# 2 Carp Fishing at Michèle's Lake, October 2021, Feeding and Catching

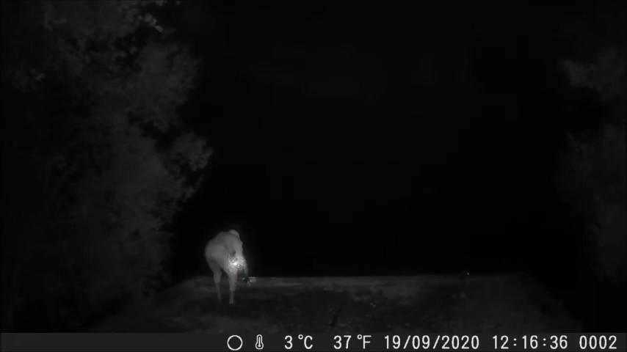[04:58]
one of the bite alarms goes off and a carp has been hooked.
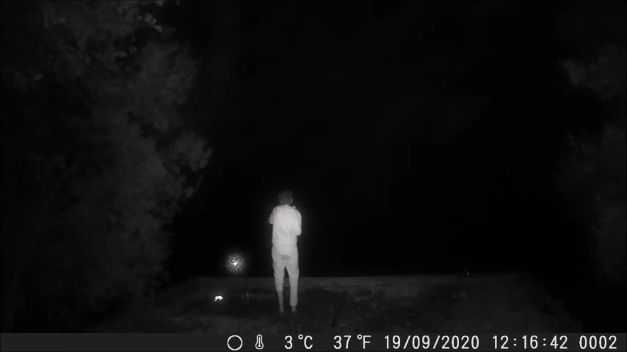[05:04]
A little bit later the new day began and we could see
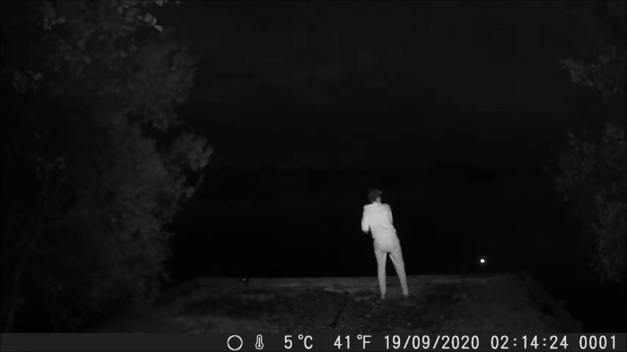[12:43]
The carp began to strike again, and we managed to catch a lovely 34 pounder the following night.